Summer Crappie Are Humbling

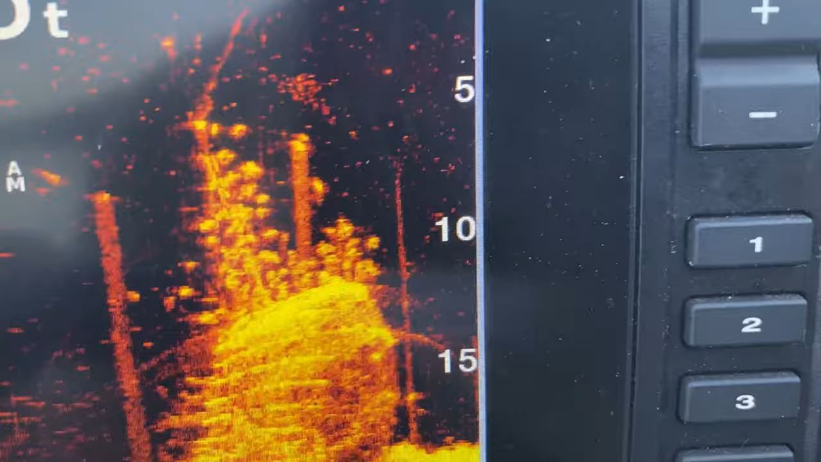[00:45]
That's showing, like you said, it's showing full of fish in there.
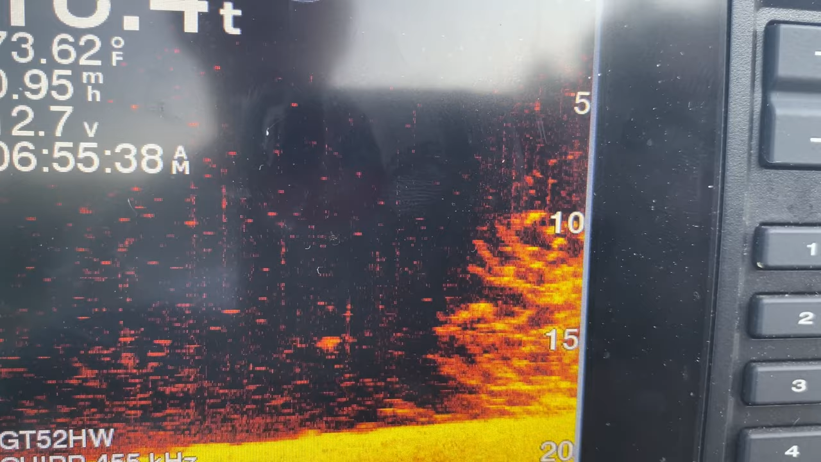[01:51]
On screen: water 73.62°F
Are you looking at the grass? Yeah. Oh, yeah, there's fish on it.
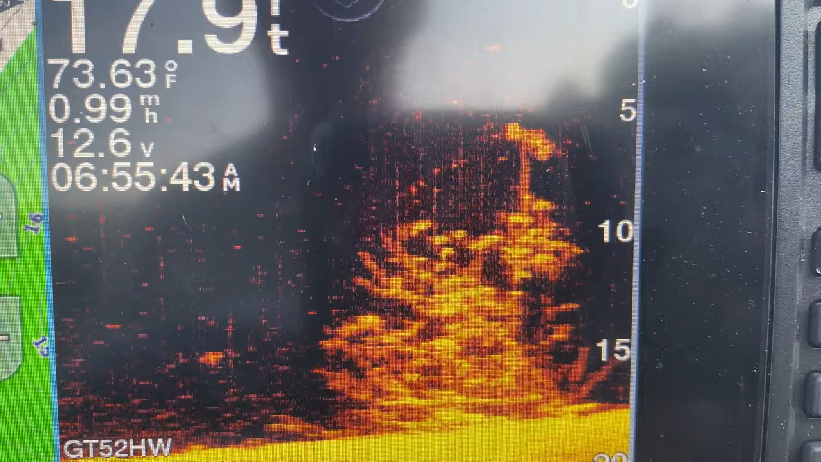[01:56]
On screen: depth 17.9 ft, water 73.63°F
At 10 foot.
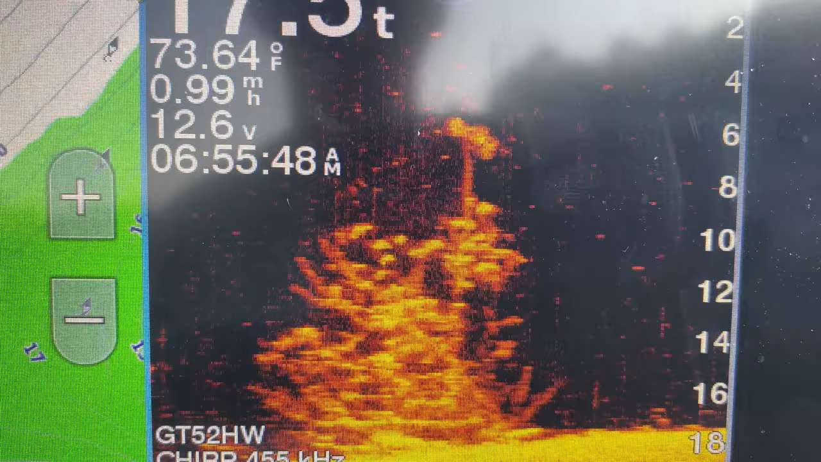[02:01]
On screen: water 73.64°F
Yeah.
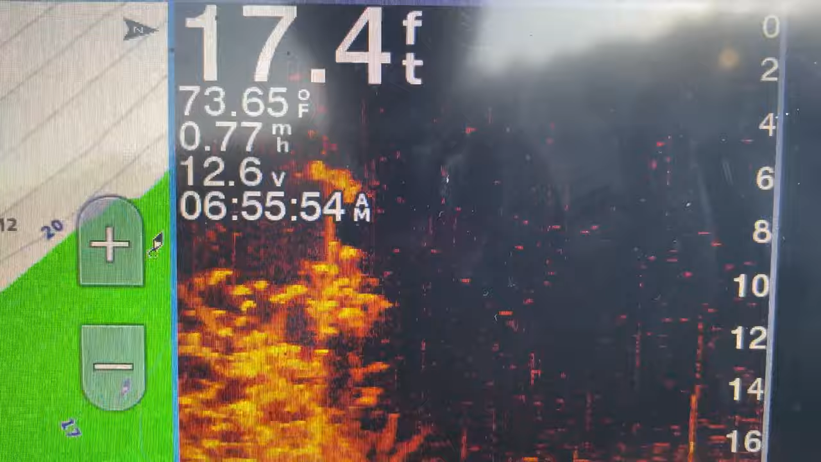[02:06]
On screen: depth 17.4 ft, water 73.65°F
See up there at the top right there, there's a couple up there too. Good.
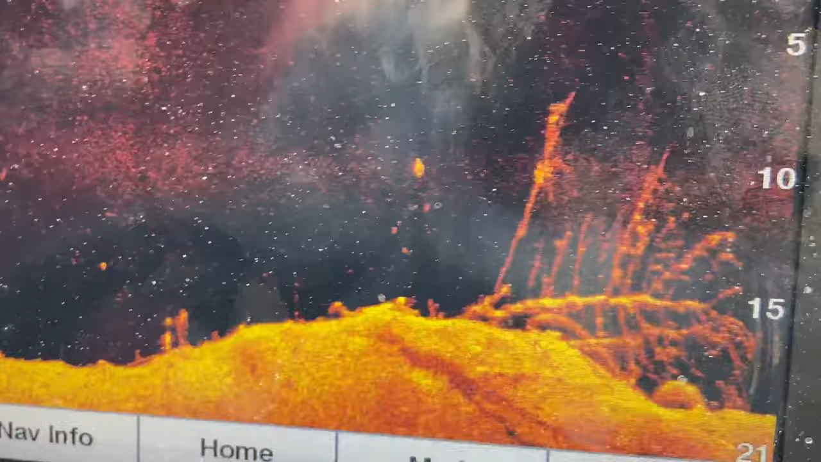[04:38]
You can tell it looks like maybe fish down in it or something.
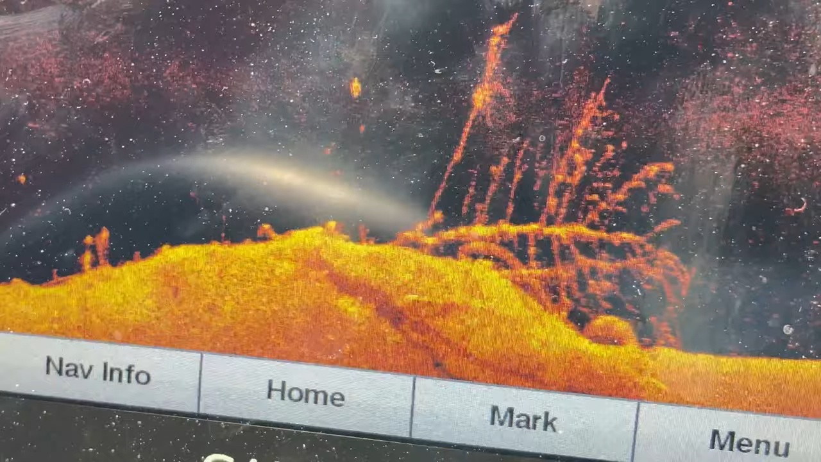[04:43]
Much of little bright spots in there. That's the best image I ever seen of that tree.
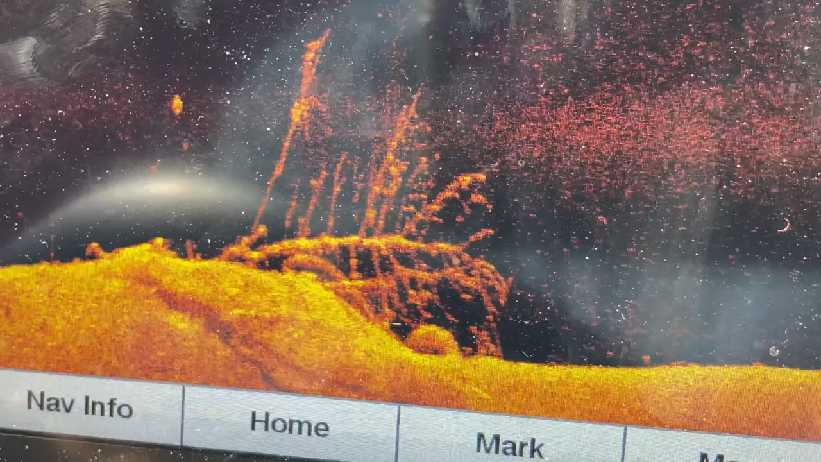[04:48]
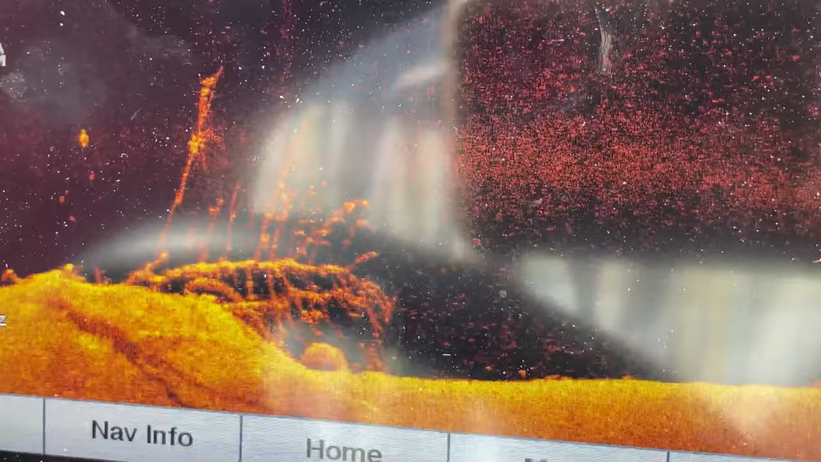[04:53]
Look at one more right here.
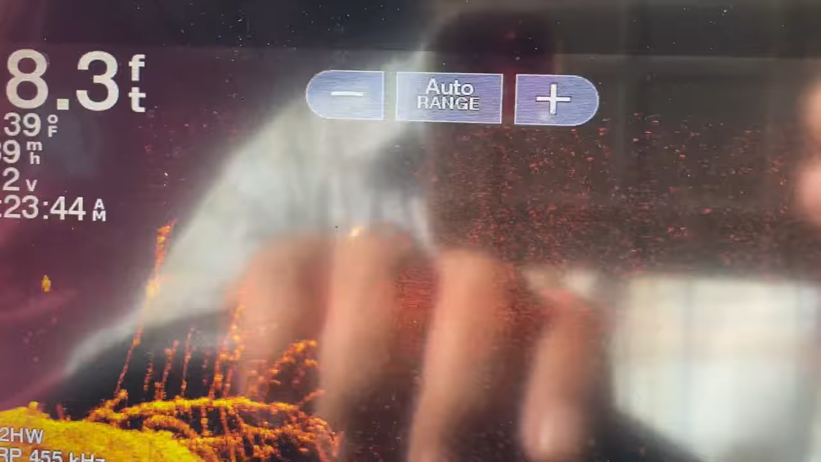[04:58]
Big fish in it.
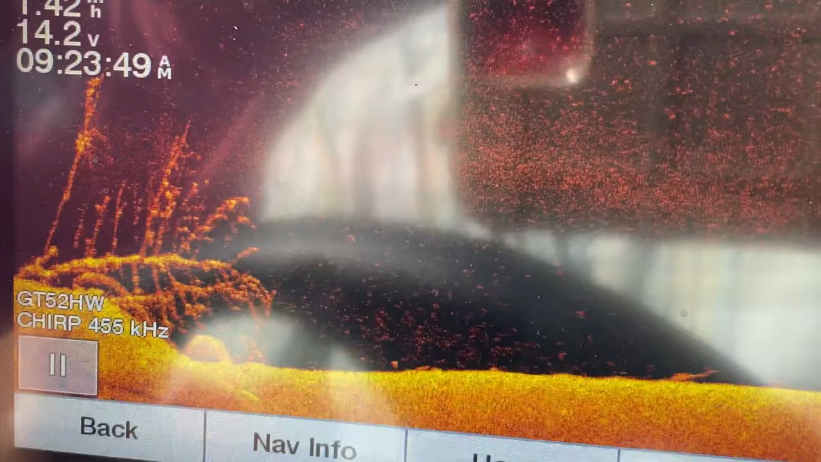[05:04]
Now there's fish in that one.
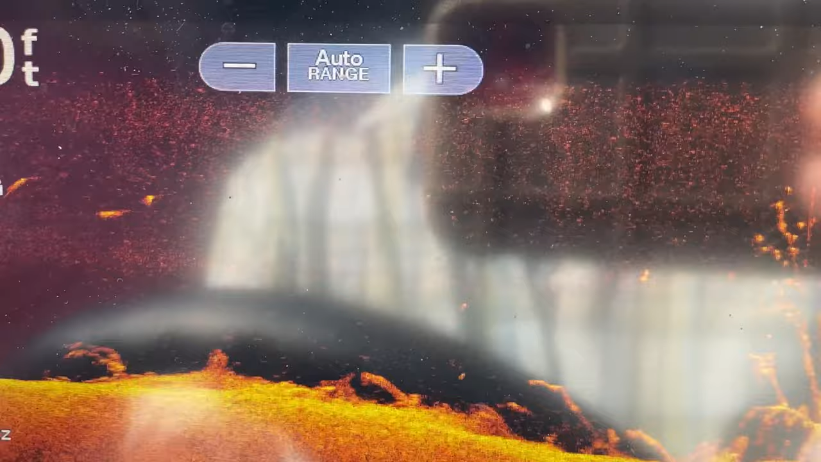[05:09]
There's fish in that one.
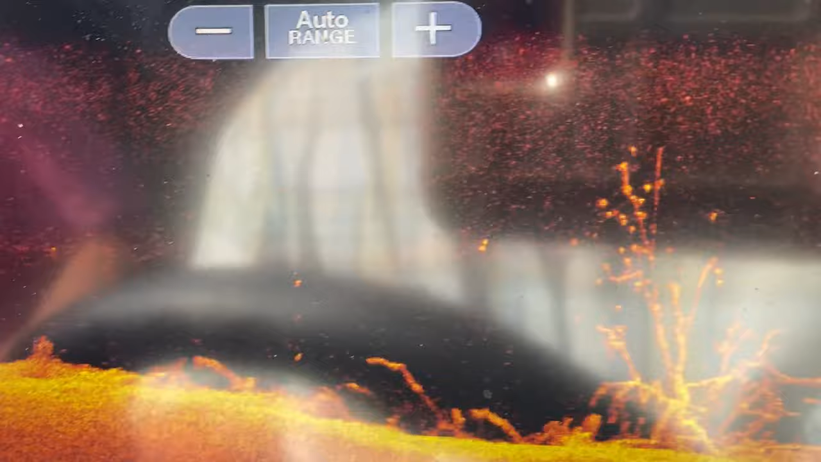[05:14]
You're up there and guide us, guide. The man said there's fish in that one. Yes, sir.
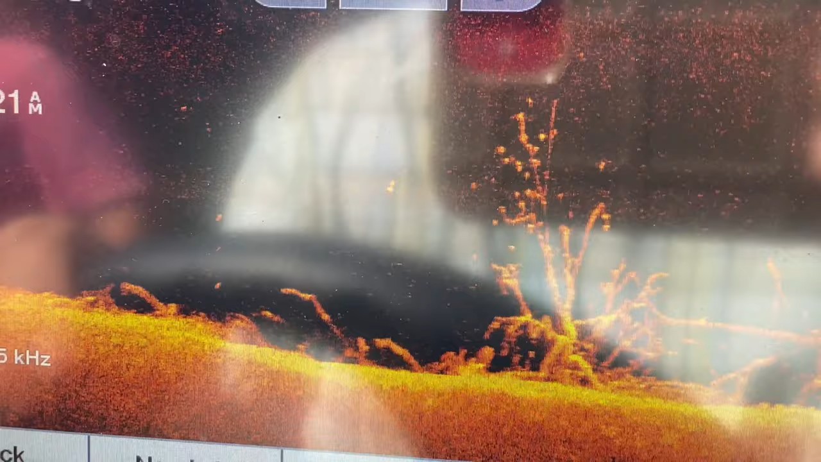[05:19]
Eight to ten feet and deeper.